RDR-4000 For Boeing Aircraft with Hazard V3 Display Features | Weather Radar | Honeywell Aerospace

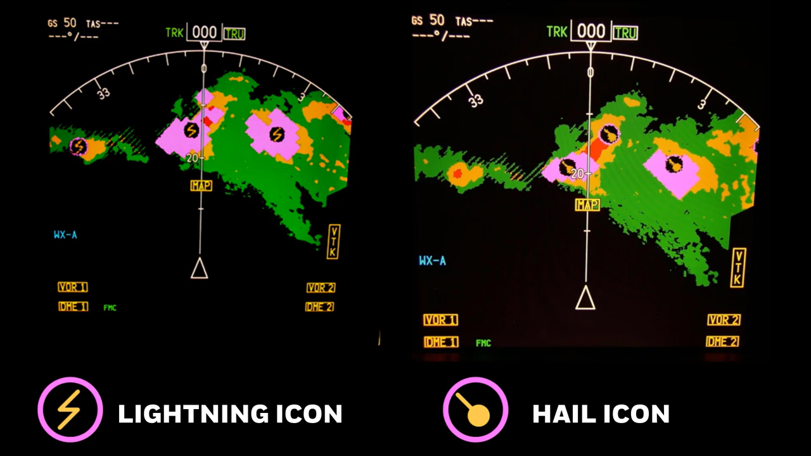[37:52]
There will be slight differences in the icon shown due to several reasons. As you increase range, icons may need to be combined because of the minimum size constraints, but the biggest difference will be between auto and manual mode and the selected altitude slice. So it's helpful to understand the hail and lightning hazard icon logic.
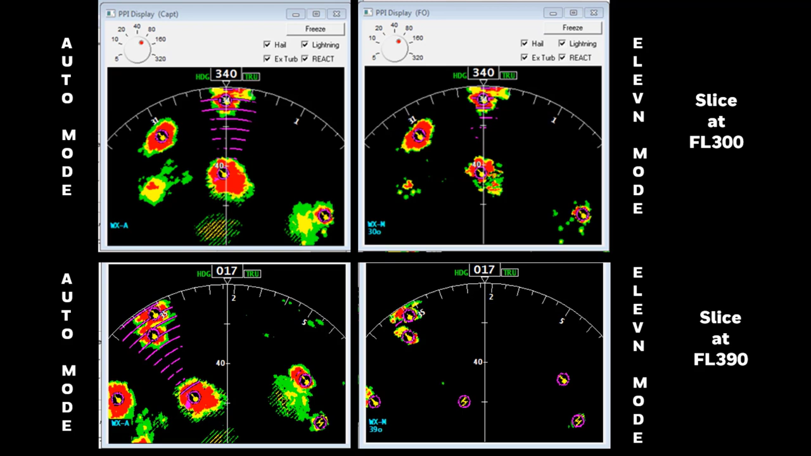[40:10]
In this image, the aircraft is at 30,000 feet and an altitude slice is taken at 39,000 feet, so some icons have been removed. Note, especially in areas not showing reflectivity. Also note that a hail icon may be downgraded to a lightning icon when looking at manual altitudes above the auto mode flight path.
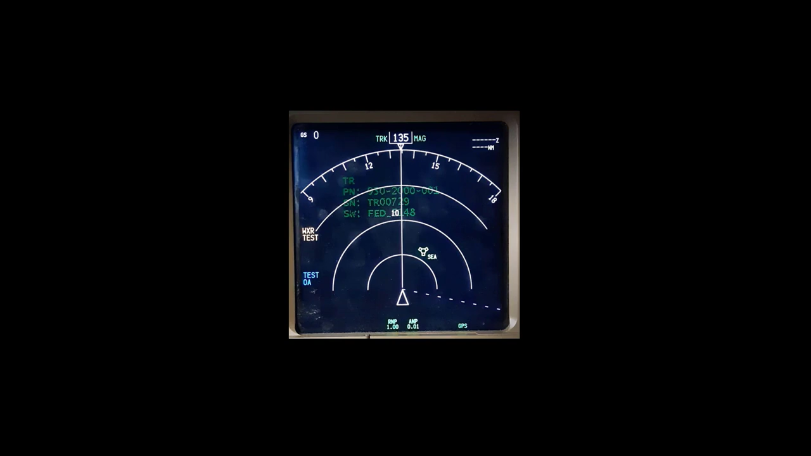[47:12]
And the sequence will complete by displaying pages showing names, part numbers, configuration information, etc. Now let's look at some real-life operational examples.
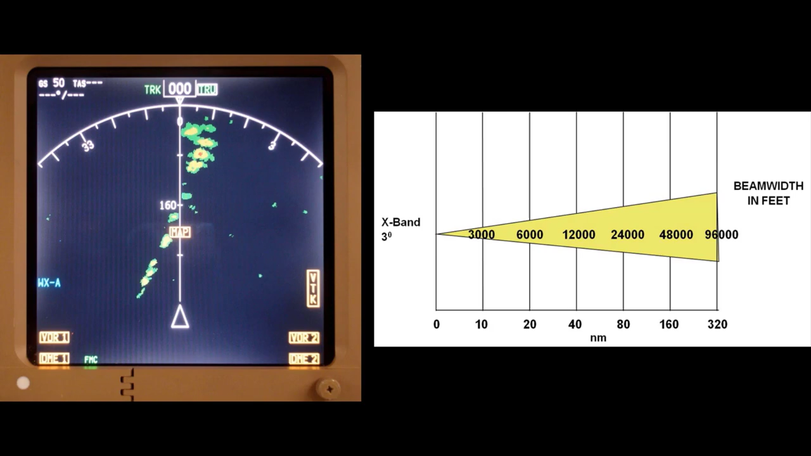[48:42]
But again, this should not be an issue because at this distance, the weather should only be considered strategically. As the weather gets closer, it will separate into flight path and secondary weather and provide adequate resolution for analysis. So let's look at a couple of examples using the analysis capabilities of the radar. In this example, the Honeywell 757 is level at flight level 400 over Louisiana. There are some cells with low tops and low reflectivity near the aircraft, which are non-threatening. 120 miles ahead, there is some yellow reflectivity that warrants attention.
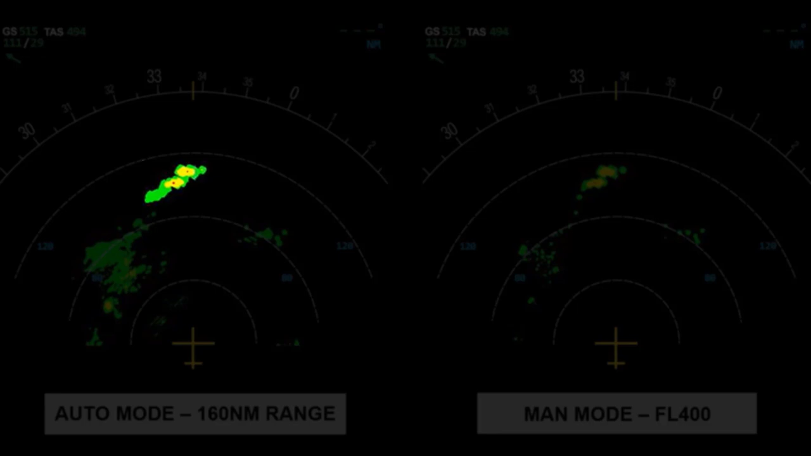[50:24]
The apparent increase in reflectivity from the previous slide is caused by two factors. One, the radar is now able to distinguish the difference between weather reflectivity and ground clutter as the aircraft gets closer to the weather. And two, the radar can now resolve relatively small pockets of higher reflectivity because the beam width resolution is improving. At this point, the crew should expect the two cells ahead will require some type of avoidance maneuver. All other displayed weather is of no consequence. The range is now 80 nautical miles, as the cells to be avoided are at about 70 miles.
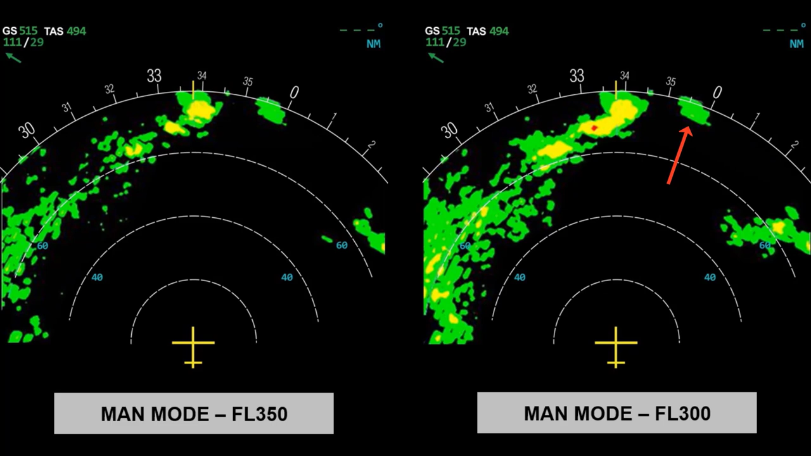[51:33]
Given the wind direction of right to left, the pilot should be planning a deviation to the right side of the two cells, which makes any reflectivity to the left of no interest. However, there is some weather to the right coming into view near the deviation path that will need to be monitored. 20 miles closer, the cell on the right is showing much more reflectivity, and a look at an altitude slice shows it is the only cell that is a hazard at the aircraft's flight level. The weather to the right of the two cells in the deviation path has developed into nothing of interest. When the cell is at a range where turbulence can be measured,
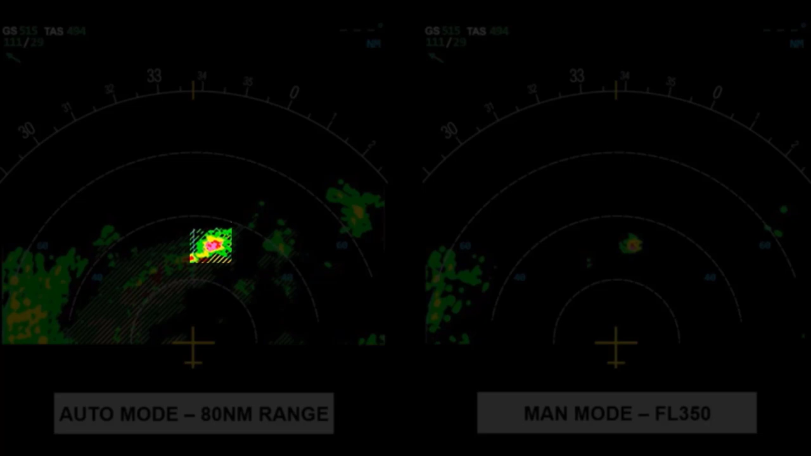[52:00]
additional evidence comes into view, the magenta color, indicating the cell on the right is the most important one to be avoided. A constant altitude slice at flight level 350 shows a clear corridor on the right-hand display for deviation around the weather. Here is another example to illustrate how the auto and man modes are used to analyze and avoid convective weather. It will emphasize the use of constant altitude slices to analyze a line of convection in order to find an avoidance path.
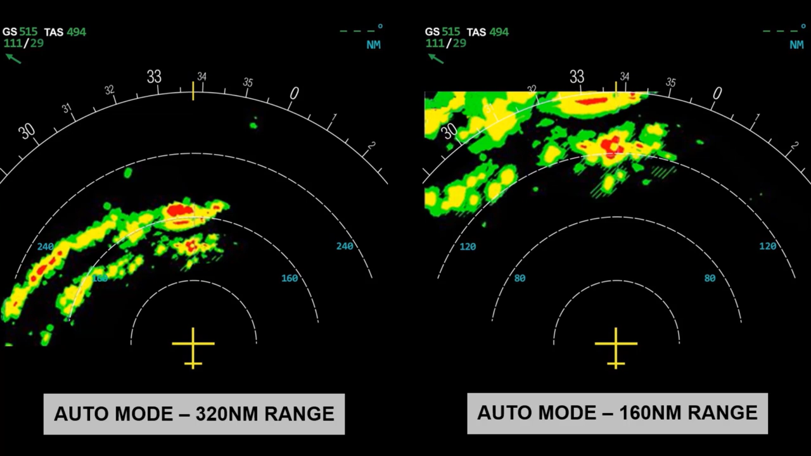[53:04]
The 320 nautical mile display gives the big picture situation. The 160 nautical mile display gives more detail on the closer line of storms the crew will analyze to find a deviation path. The auto mode picture by itself doesn't seem to provide much hope, but looking at an altitude slice at flight level 370, there are two small, higher reflectivity cells on each side of the aircraft's track. Looking a little higher with a constant altitude slice at flight level 400, there appears to be a potential way through. These cells are still more than 120 miles away,
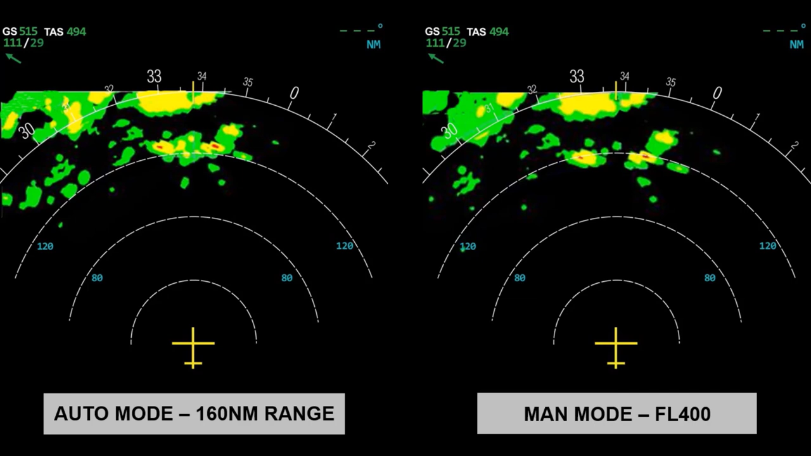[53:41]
so there remains considerable ambiguity regarding the precise echo top of any part of the weather. But so far, the analysis shows a weak part of the line directly ahead of the aircraft. The line is now just outside 80 miles, and the 757 has climbed to flight level 420.